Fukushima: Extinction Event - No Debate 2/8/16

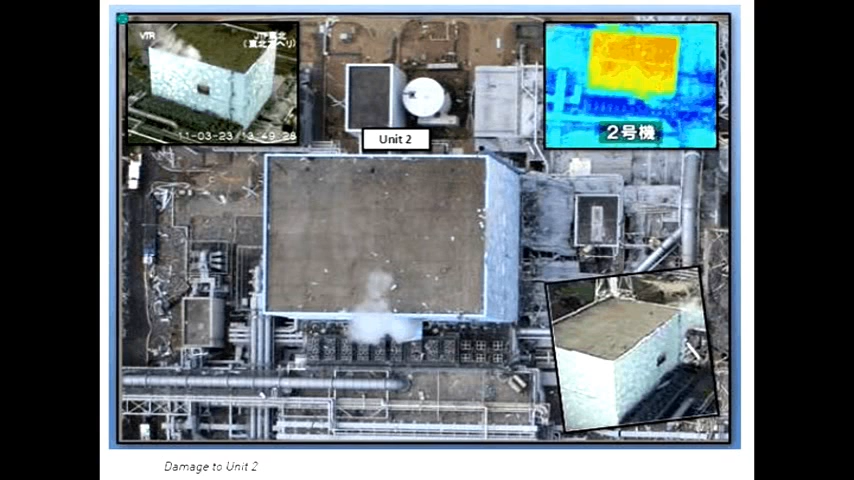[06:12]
Unit 2 is 100% meltdown, melt through, melt out. Each of these are mini Chernobyls. This is Unit 3. This is 100% meltdown, melt through, melt out.